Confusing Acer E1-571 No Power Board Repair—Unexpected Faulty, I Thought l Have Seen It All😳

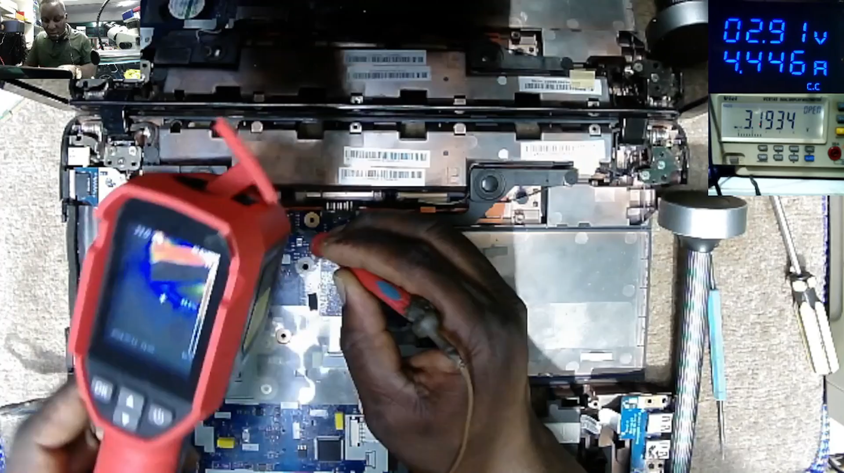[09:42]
In most ways they are getting hot, you know what,